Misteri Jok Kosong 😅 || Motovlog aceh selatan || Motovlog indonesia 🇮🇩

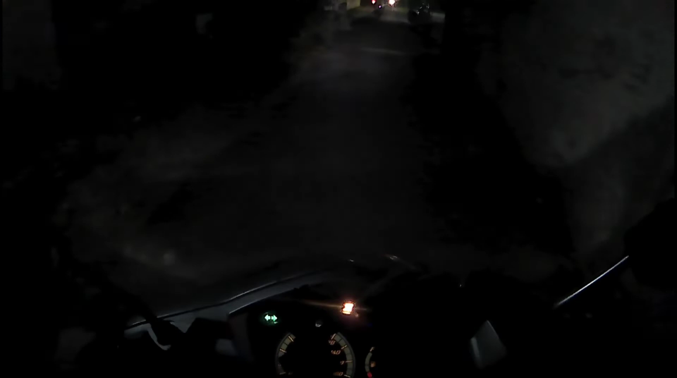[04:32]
Kita langsung disuguhi pemandangan lapangan basket. Ya seperti biasa. Ya gitulah. Mau muda mau tua sama aja gitu. Kalau malam minggu pasti ya seperti ini gitu.